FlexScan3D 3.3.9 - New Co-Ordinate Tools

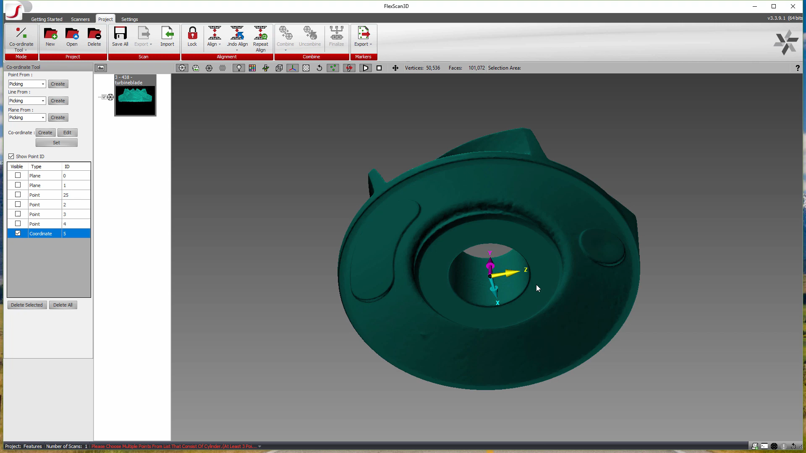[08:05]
And you can see here, now those two match up.